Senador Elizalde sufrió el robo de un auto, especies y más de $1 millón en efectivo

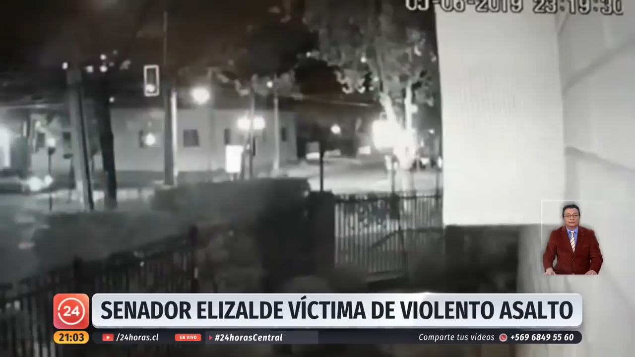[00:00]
Noche de miércoles en Ñuñoa, esquina Pedro Lautaro Ferrer con Villaseca. Para el senador socialista Álvaro Elizalde, al interior de su vehículo, nada parecía anormal, aunque no por mucho.
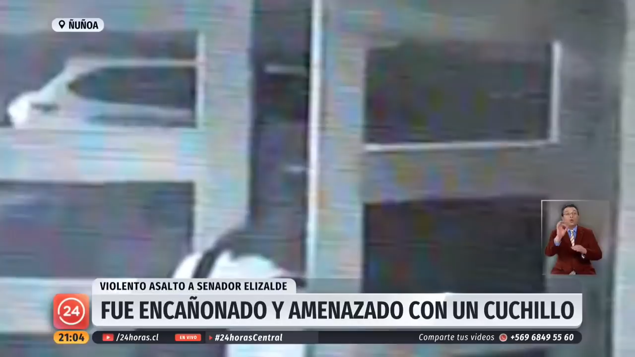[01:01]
Estos son los registros del condominio frente al que Elizalde se encontraba detenido al momento de ser interceptado, desde donde, como se aprecia, le prestaron ayuda muy oportuna.